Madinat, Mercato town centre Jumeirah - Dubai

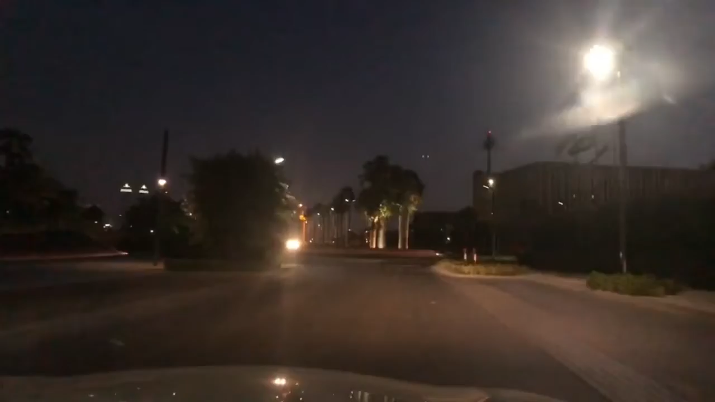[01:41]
ഇവിടുത്തെ കാഴ്ചകൾ ഇങ്ങനെയാണ്. അങ്ങ് ദൂരെ നമ്മളിപ്പം കടലിൽ നിൽക്കുന്ന കാരണം, ഇപ്പം നമ്മൾ കടലിലാണ്.
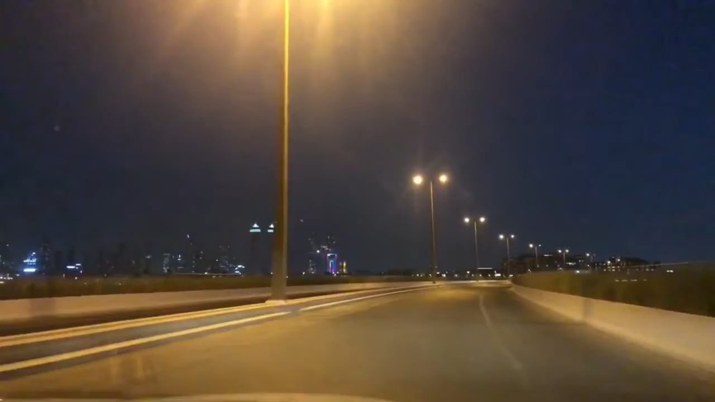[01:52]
കടലിൽ നിൽക്കുന്ന കാരണം നമുക്ക് ദുബായ് സ്കൈ ലൈൻ കാണാം. ഒരു നമ്മൾ വീണ്ടും തിരിച്ച് റോഡിൽ ഇറങ്ങി മെയിൻ നമ്മൾ പുതിയൊരു ബ്രിഡ്ജിലേക്ക് കയറാണ്. ദുബായ് വാട്ടർ കനാലിൻ്റെ ബ്രിഡ്ജ്, അത് കണ്ടു.